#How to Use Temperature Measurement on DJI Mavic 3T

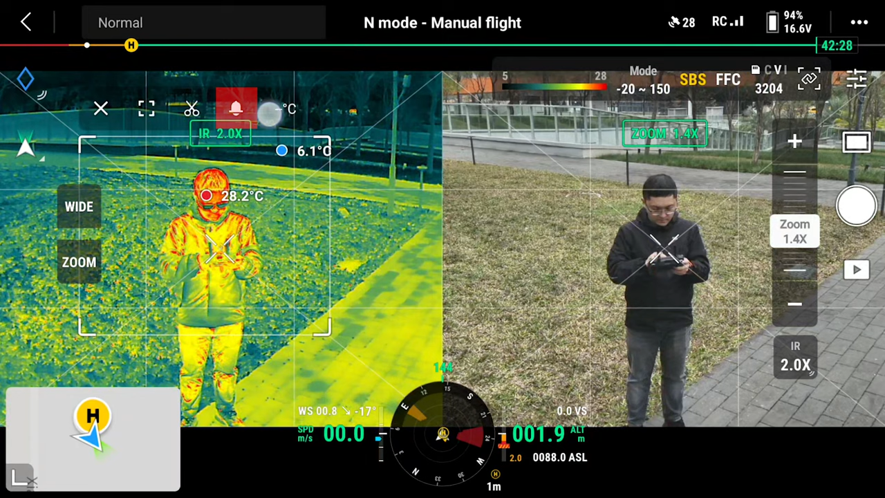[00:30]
or even set the temperature a lot using the new customizable C3 button. You can turn on or off with one click.
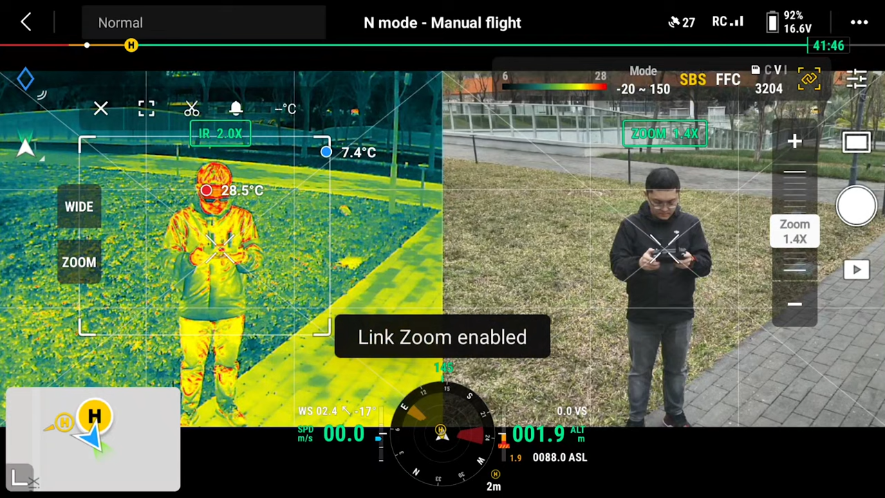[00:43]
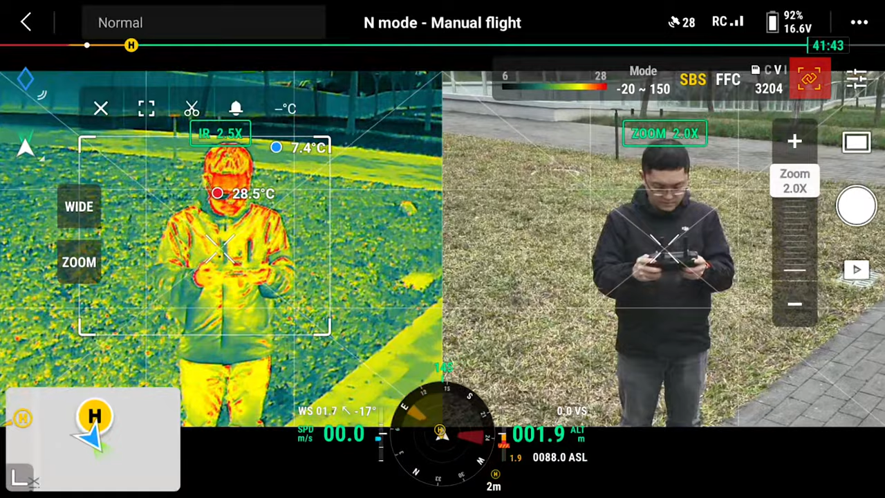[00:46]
Turn on the link zoom feature can let you zoom both camera at the same time.